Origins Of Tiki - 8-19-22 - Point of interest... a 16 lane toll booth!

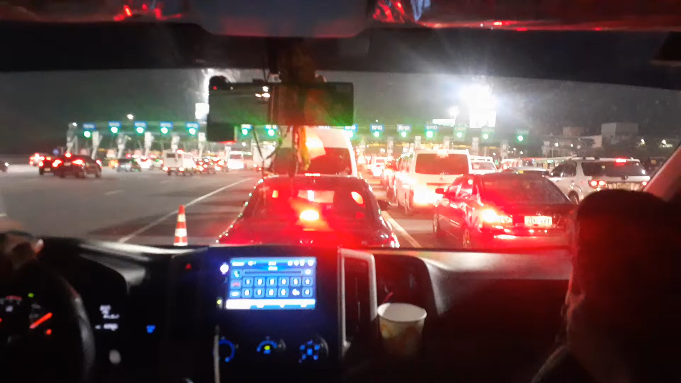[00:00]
Tiki Jeremiah here. It is August 19th. Coming out of Manila on our way to Bascalon. Points of Interest. The world's largest toll booth. 16 lanes. Now I gotta tell you, you know, I rented a scooter the whole time I'm here and I've learned a whole new skill set of driving. In the Philippines, they do not honor the lines in the lanes.